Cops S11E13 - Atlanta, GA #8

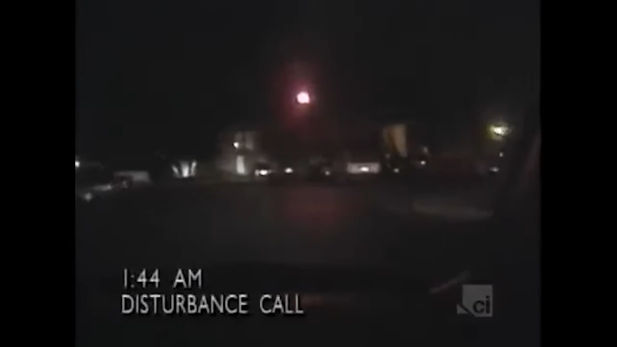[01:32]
Okay, and here we're coming up on this right here. 591 respond.